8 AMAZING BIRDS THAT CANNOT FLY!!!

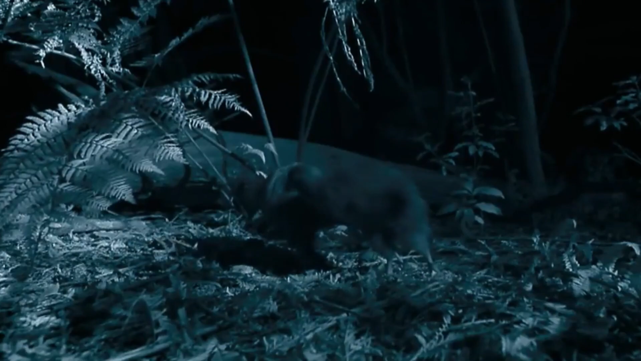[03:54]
Another special feature of kiwis is their plumage, as they are unique, soft and flexible.